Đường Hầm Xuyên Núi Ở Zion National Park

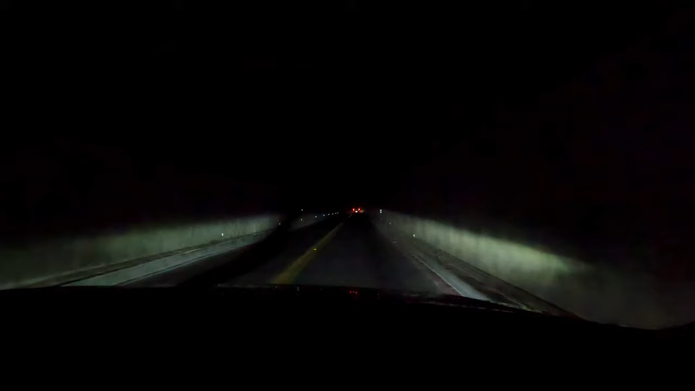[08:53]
Mà không ghi, không thấy nó ghi là mình chạy bao nhiêu. Cái này là hai chiều người ta nhưng mà sao nó vẫn chặn lại, nó không cho mình chiều kia vô ha. Sợ á. Không thấy đường chạy trong này á. Sợ. Tại vì cái đường nó quá hẹp. Ủa nè, có nè. Ủa kìa. Hay là mấy chiếc này vẫn còn sót lại.